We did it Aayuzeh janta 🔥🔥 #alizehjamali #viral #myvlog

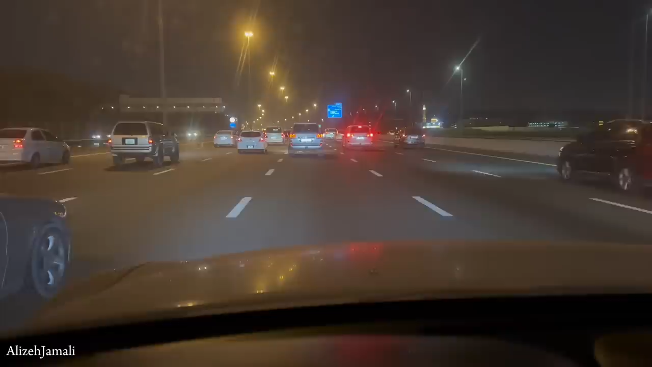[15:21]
तो भाई ये ट्रैफिक है और मेरी तो मतलब नींद आ रही है मुझे बड़ी मस्त किस्म की और 11:23 हो रहे हैं, घर की तरफ जा रहे हैं बस। अब देखो घर कब तक पहुंचते हैं। सो गाइज इट्स 11:46 और अभी हम लोग घर के अंदर एंटर हो रही हैं।